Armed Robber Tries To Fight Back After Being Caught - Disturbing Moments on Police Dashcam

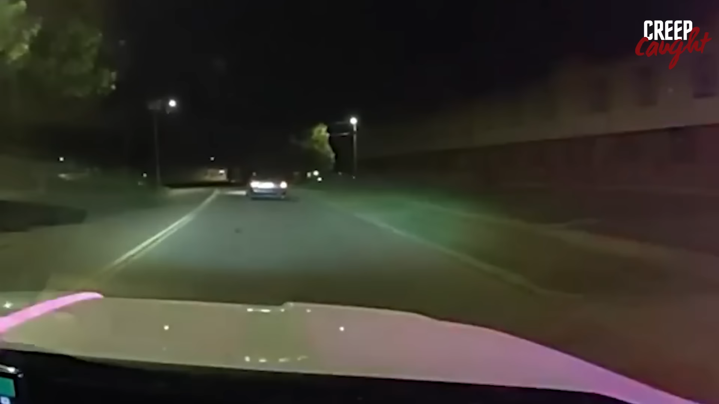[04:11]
Video footage reveals the Chrysler backing into another cruiser as it pulls up behind the car. The vehicle then proceeds forward, running over a curb and traversing through an apartment complex courtyard where multiple people are outside.
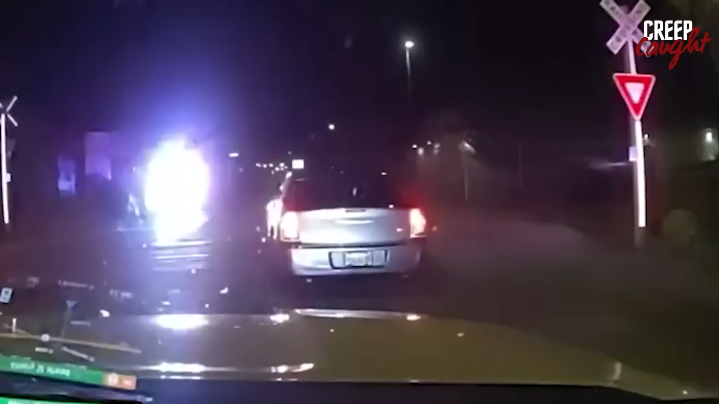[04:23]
Two officers on foot attempt to disable the car's tires, and the driver continues to evade them, even as one officer draws his service weapon.
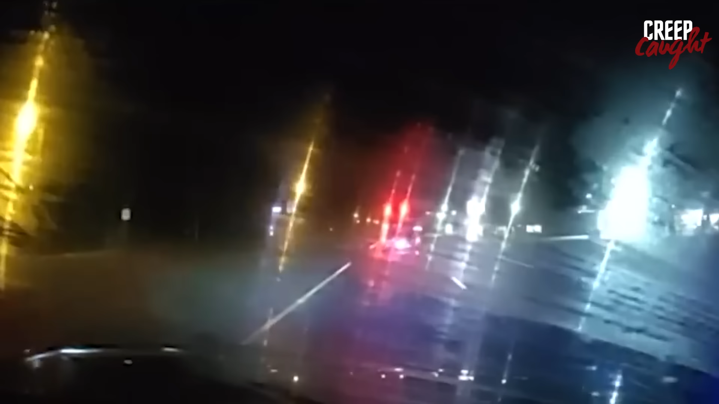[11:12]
On July 13, 2023, Deputy Ricketts observed a vehicle being driven by 19-year-old Jeremiah Lewis on Northeast Jacksonville Road. The vehicle displayed fresh body damage and was traveling northbound in the southbound lane. Upon activating his emergency lights to initiate a traffic stop,
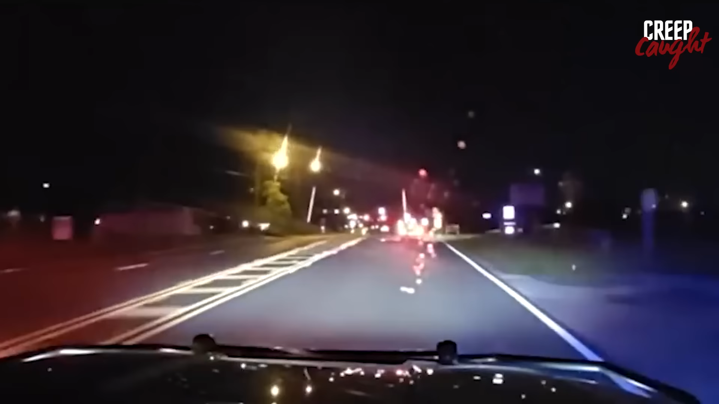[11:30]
Deputy Ricketts witnessed the vehicle making a rapid U-turn and fleeing at a high speed. A pursuit ensued, during which Lewis continued to drive recklessly, causing property damage by hitting a light pole and a stop sign.
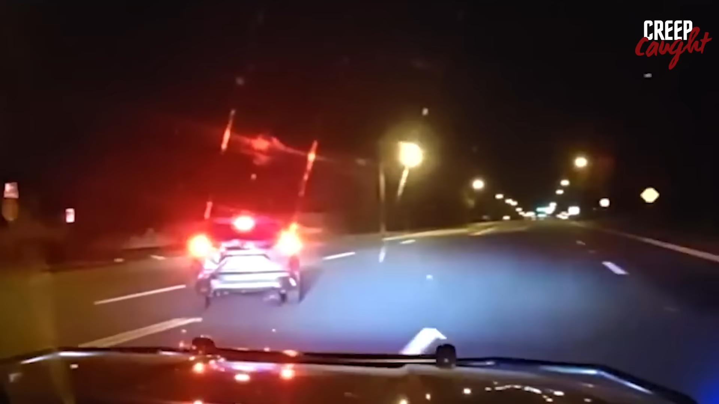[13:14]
Lewis 97, I'm just waiting for my camera to cool down. Amid the pursuit, a juvenile passenger in the back seat attempted to open the vehicle door, desperately trying to stop Lewis. Following a successful PIT maneuver, the pursuit concluded in the 1600 block of NE 32nd Avenue. Despite Lewis's attempt to flee, he was quickly apprehended. 10-4, 97.
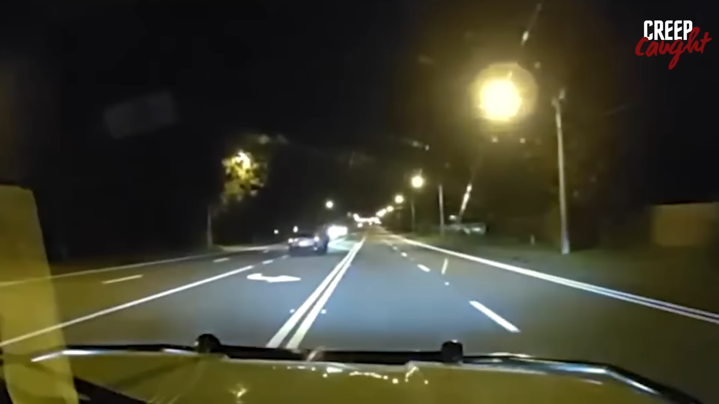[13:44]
We are back eastbound on 14th Street. 10-4, eastbound on 14th. 25th Avenue. 10-4. All right, he's lost the tire. He's going to stand by. 10-4, lost the tire.
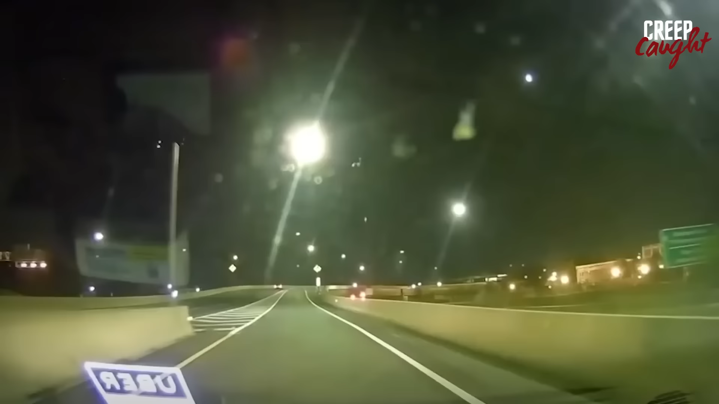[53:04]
This is what happens when local roads are treated like private racetracks. A silver SUV was speeding in the middle lane, closely followed by a black and dark green Ford Mustang. Both vehicles were trying to maneuver a sweeping right-hand bend. On the interstate, the SUV started to have trouble veering towards the concrete barriers.
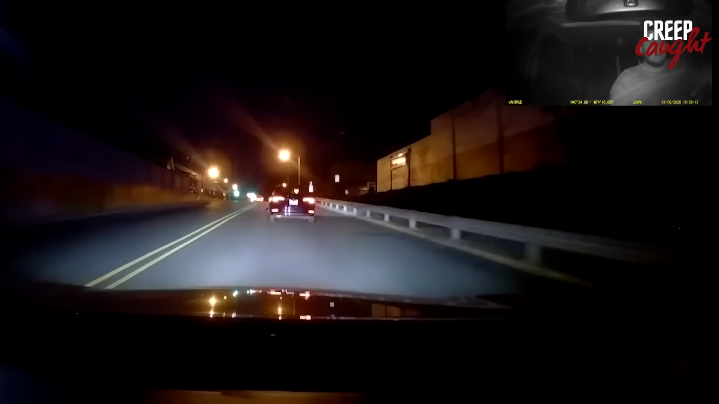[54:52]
One night, an Uber driver navigated the streets when he spotted a car up ahead, swerving dangerously. Rather than ignoring the situation, as many might, he took immediate action. Concerned for the safety of the driver and others, he promptly contacted the local law enforcement agency. 911, where is your emergency? Hey, I'm actually in Woodbridge. I want to report I believe it's a drunk driver. I mean, this guy, his whole front of his car is completely smashed in, and he's still driving. He's driving on the opposite side of the road. He's weaving in and out of traffic.
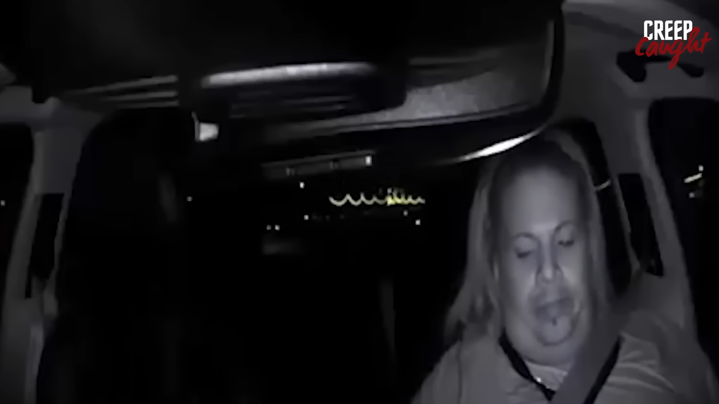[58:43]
An Uber driver was navigating a dimly lit road while using his phone. The situation took an unexpected turn when a 49-year-old woman suddenly emerged from the darkness, riding her bike. Unfortunately, the Uber collided with her. The autonomous Uber, equipped with advanced sensors and software, should have detected her presence and reacted swiftly.
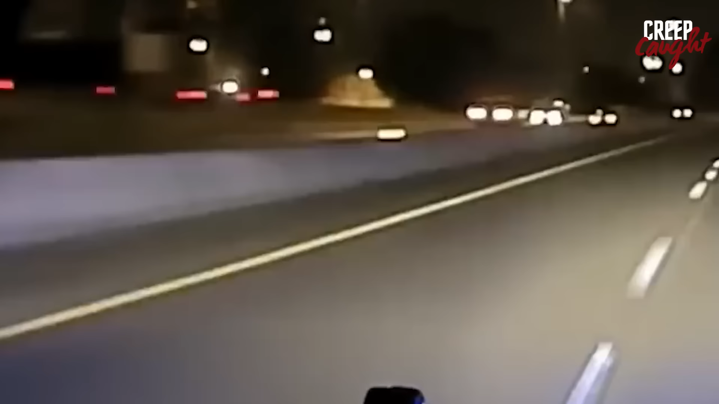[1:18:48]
The chase unfolded as the driver made a daring exit from I-630 East at Broadway, narrowly evading a potential collision.